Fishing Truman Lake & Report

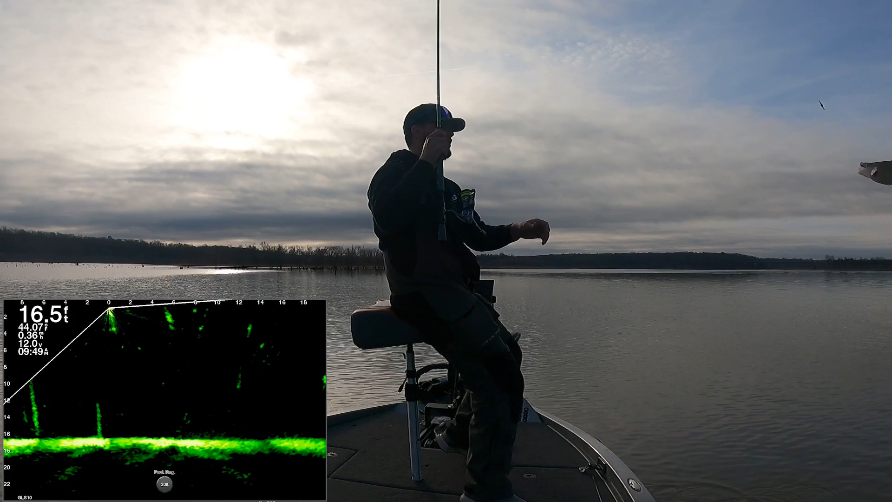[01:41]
It didn't take a while. One fish on this tree out here.